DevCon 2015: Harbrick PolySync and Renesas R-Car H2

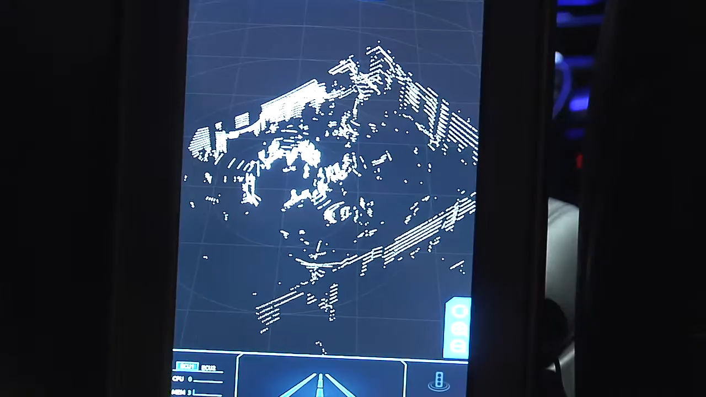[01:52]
This is used for object classification and what our software does is combines all these into a unified view of the environment for use in obstacle avoidance or path planning procedures.